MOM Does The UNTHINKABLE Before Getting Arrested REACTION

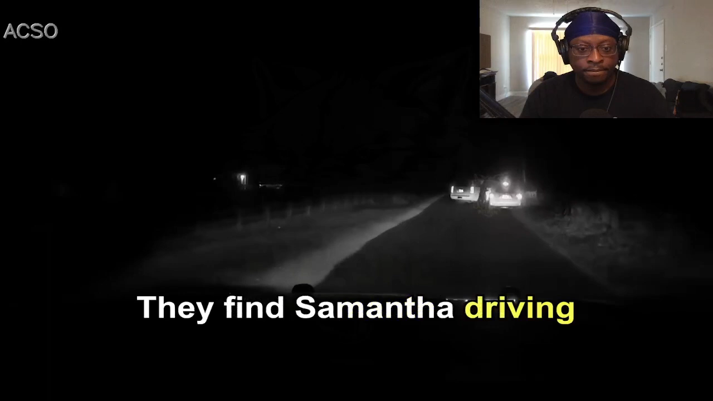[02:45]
driving down a rural stretch of road and are only able to stop her after they use their cruiser to box